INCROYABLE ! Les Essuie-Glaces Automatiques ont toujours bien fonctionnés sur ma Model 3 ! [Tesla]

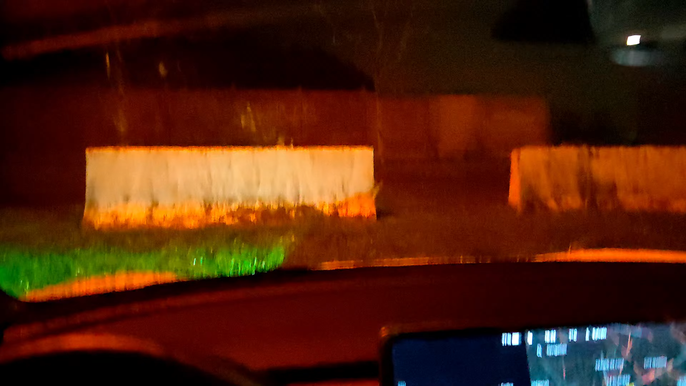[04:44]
Bon, même chose que tout à l'heure. On va mettre en démarrage. Vous avez vu, il fait nuit. Tiens, tu prends le... Ah, ils sont mis, hein. Tu as vu ?
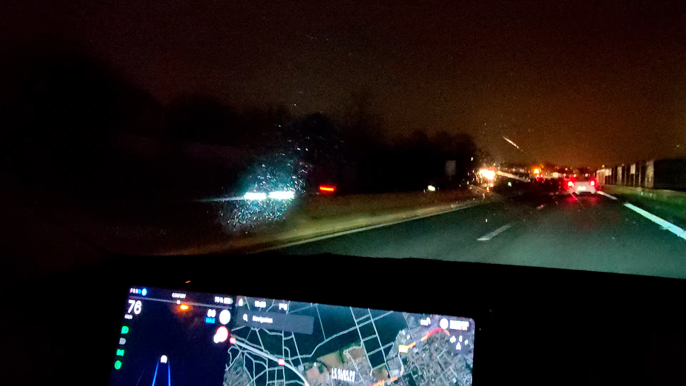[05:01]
Alors, c'est vrai que moi, j'ai appris un petit peu à conduire, tu sais, sur des voitures sans strictement aucun automatisme. Je n'avais même pas la direction assistée sur la voiture sur laquelle j'ai appris à conduire. Donc, j'ai eu l'habitude de mettre mes trucs en manuel. Mais là, je n'ai pas besoin de les mettre en manuel. Je ne ressens pas besoin de plus ou de moins. Ça se met vraiment nickel. Là, on est de nuit. Je n'ai pas besoin que ça aille plus vite. Je vois très bien. Ils ne se mettent pas pour rien. Ils se mettent à la moindre gouttelette de pluie. Des fois, il y a vraiment une bruine. Ça se met. Je ne comprends pas. Moi, je n'ai pas de soucis. Je ne sais pas rien.
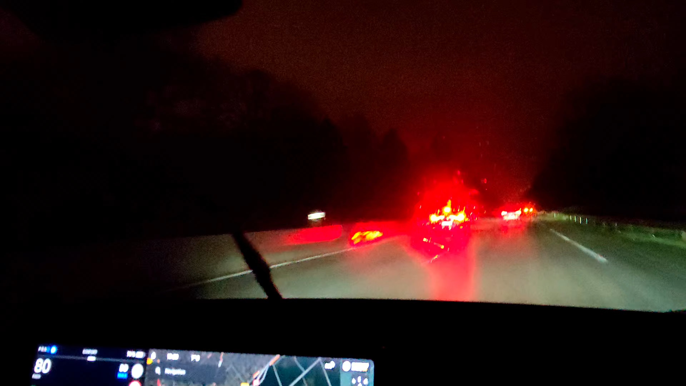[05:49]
Il y a une voiture en bas. Encore ? On vient juste de voir. Il y a un accident juste avant. C'est la pluie du vent. Bon, désolé pour la qualité d'image. C'est un petit peu improvisé. Je viens juste de rentrer. Bon, voilà.